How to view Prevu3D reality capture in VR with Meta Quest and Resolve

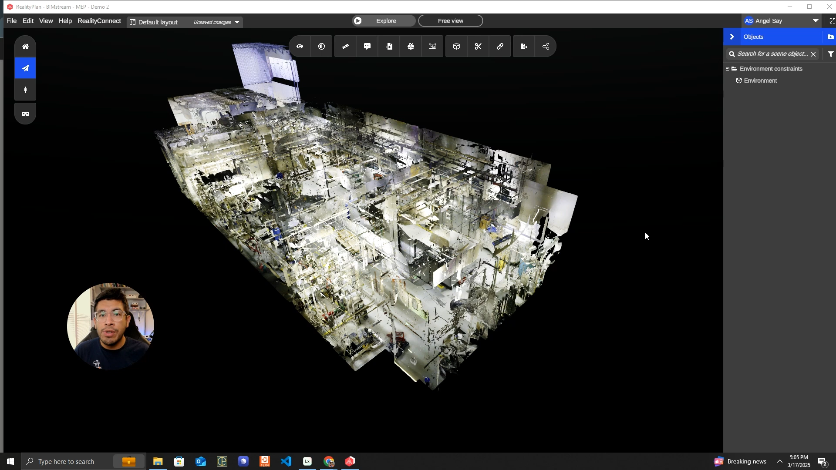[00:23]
If you're working on brownfield projects, making layout changes to an existing facility, then workflows like this are extremely helpful and we want to show you how you can add VR to your Preview 3D workflows or add RealityCapture to your existing Resolve workflows. So let's dive in. We start with Preview 3D's Reality Plan app on my desktop. You can see I have one of their demo scans open here.
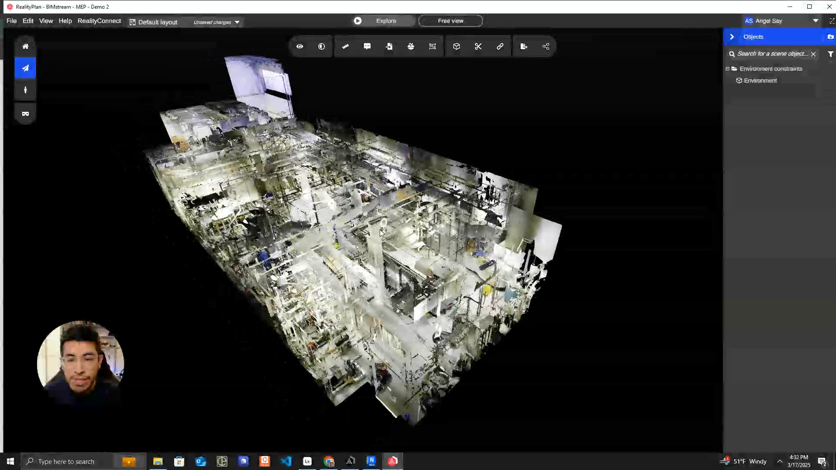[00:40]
Preview 3D does an awesome job of converting your RealityCapture data into mesh output
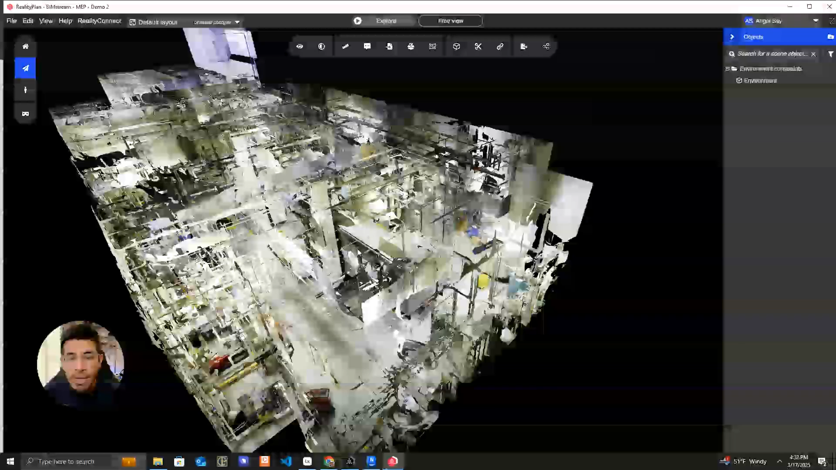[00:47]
so that we can then bring that into software like Resolve.
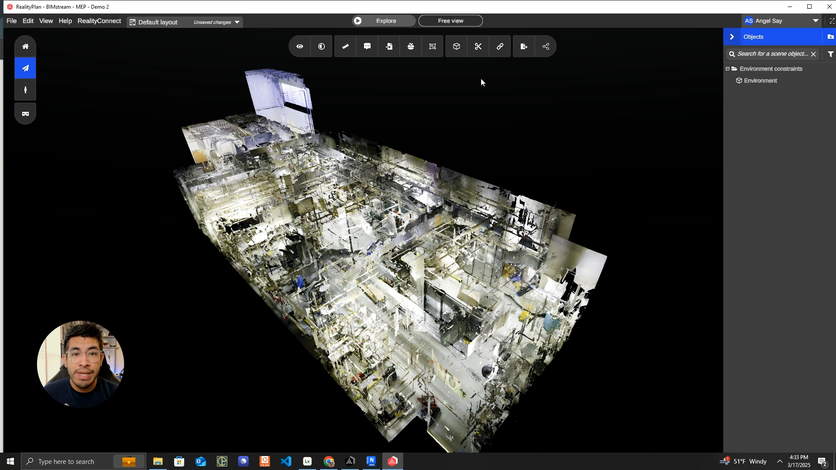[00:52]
The first thing you need to do is activate a clipping box. So I will activate the box and select this one. I'm doing this so that I can cut down the scope of what I'm going to export because the more that I export, the longer it will take.
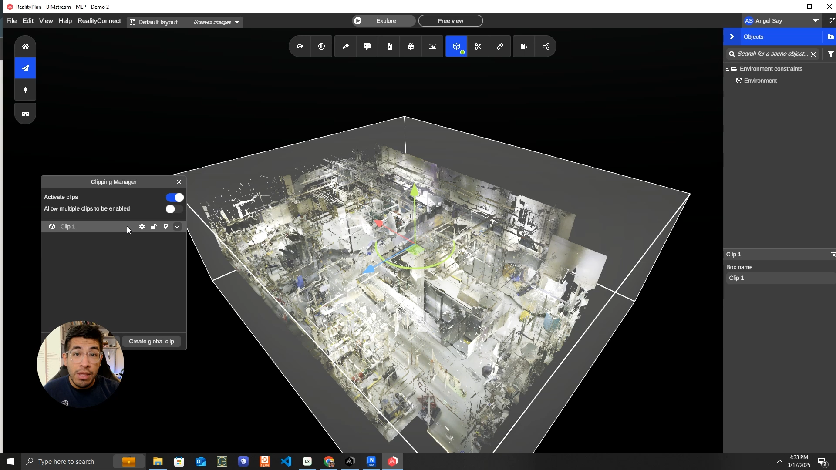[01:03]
Preview 3D is generating high quality mesh data and so the more there is to mesh, the longer it will take. I'm going to take this section of the building for now and then you hover over the export button. Make sure that your clip box is selected over here in the clipping manager.
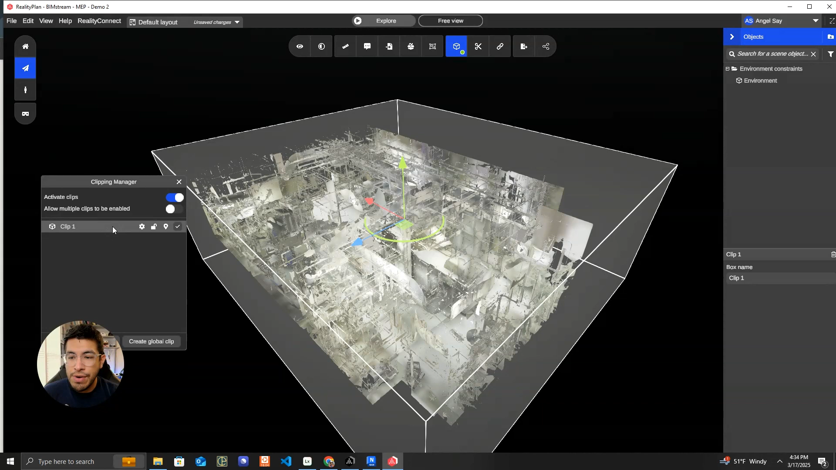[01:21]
That will dictate what the export will be looking at. So we hit export 3D model and now we've got a couple of options here for quality.
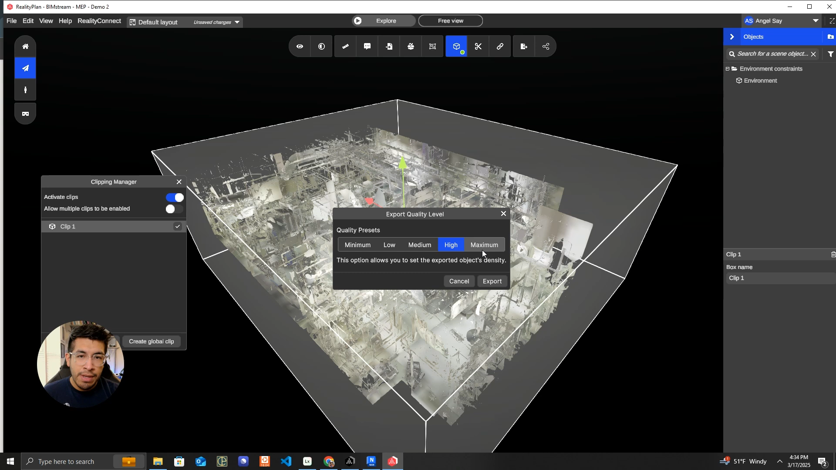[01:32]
Again, the higher quality, the more data you're exporting, the longer it will take and then you're going to hit export. Once Preview 3D is done generating your mesh, you will see the Windows File Explorer and what we're going to do here is select an FBX. You can choose a couple of different file formats here. I'm going to use the FBX because I'm going to show you how to take a scan from Preview 3D into Navisworks and then go into Resolve.
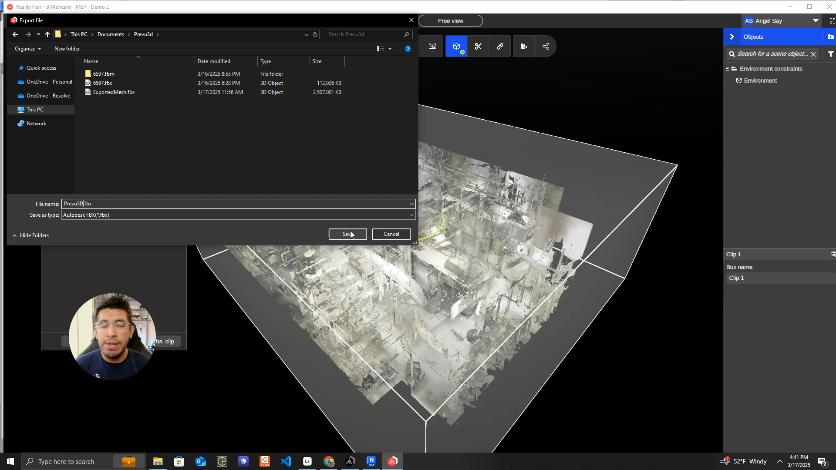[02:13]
So I'm going to do FBX and then name my file whatever I want. Let's say preview3d.fbx and then I'm going to hit save. After that, it will save the file. Again, you'll see a progress bar as all the data is written out. Now we're going to switch over to Navisworks so that we can federate this model.
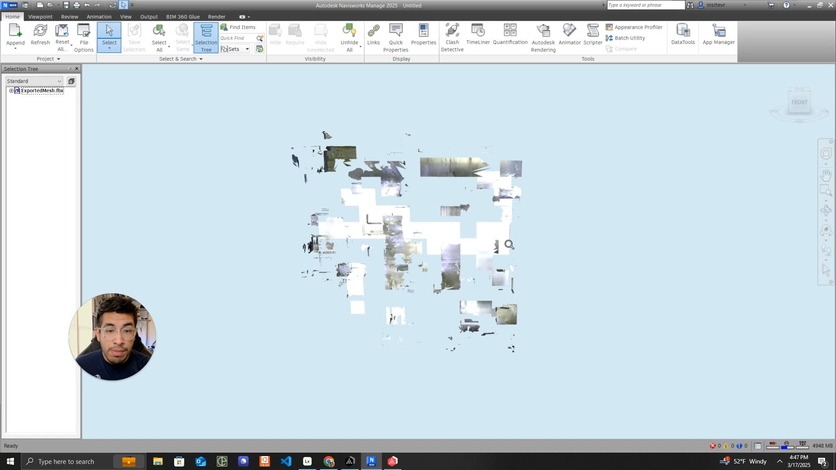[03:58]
The next issue that I need to take care of is the model is sideways, and so we need to fix that. It is a very simple fix.
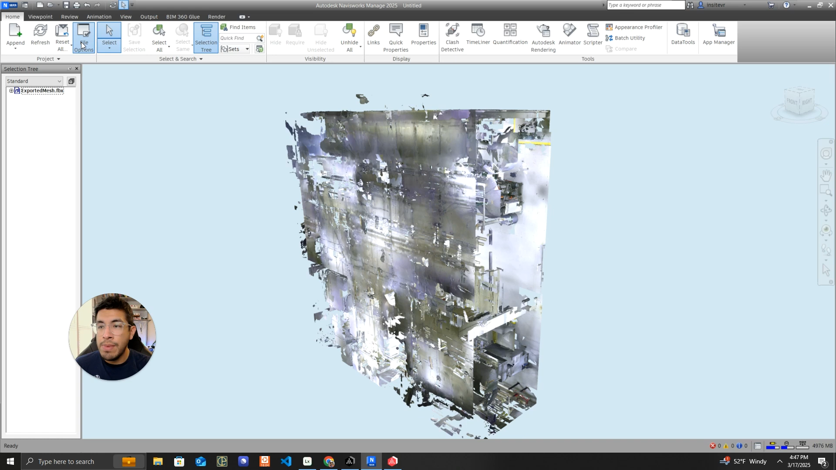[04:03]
You go to Home, File Options, and then Orientation, and instead of the Y axis being the up axis,
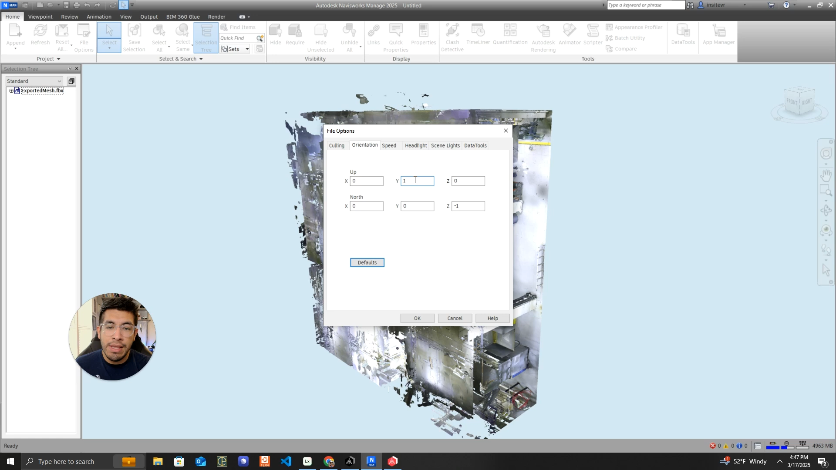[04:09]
we're going to change that to a zero and turn the Z axis to be the up axis, and then we hit OK. And you'll know this worked because now top is what's facing us,
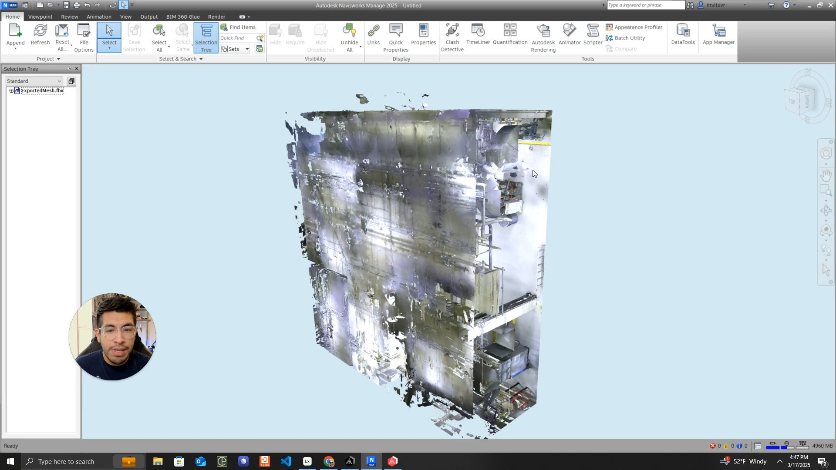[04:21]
and if we hit this corner, there we go. Now this looks correct.
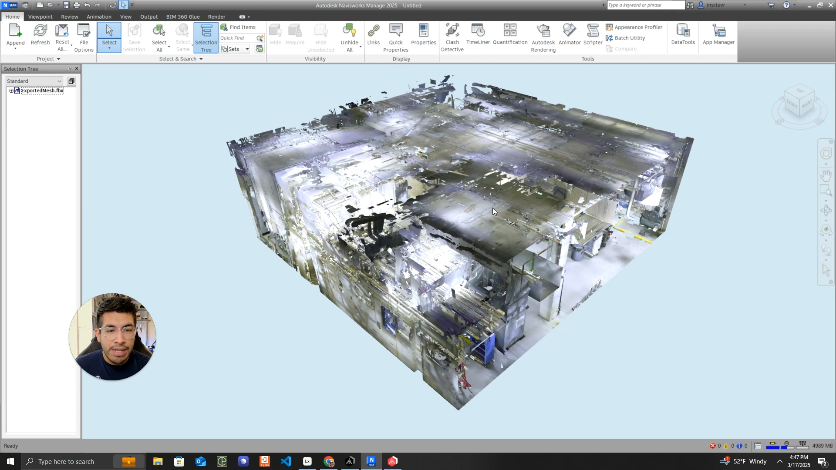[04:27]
So I'm looking at the ceiling here, and if I zoom in, the floor is there,
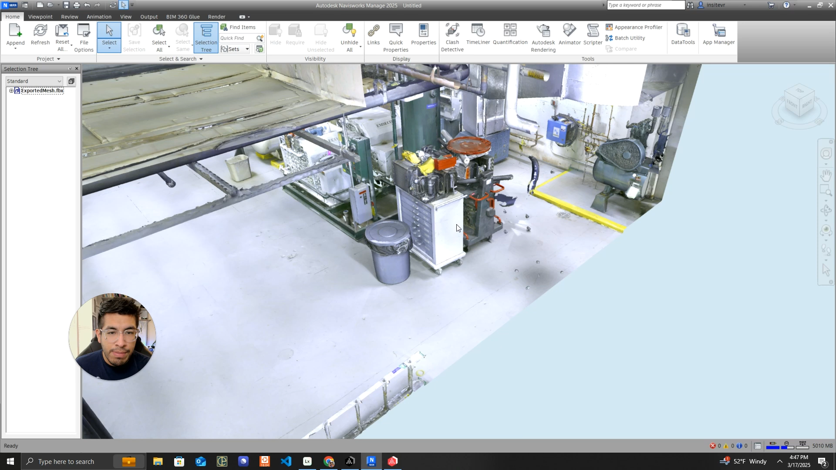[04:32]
the equipment's on the floor, everything looks like we'd expect. OK, we're almost there. The last thing we need to do is save this file, and I'm going to save it as an NWD. That's an important step here. So we're going to call this Preview 3D Test, and then by default, Navisworks is saving it as an NWF. We want to save it as an NWD.
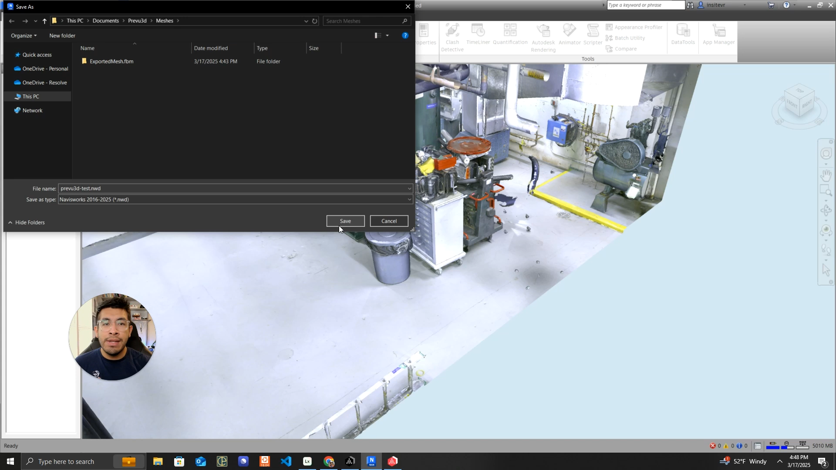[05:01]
So we're going to go ahead and click Save here so that we can then import our file into Resolve. The final step before I can look at that scan on my Quest 3 is to upload the file to Resolve.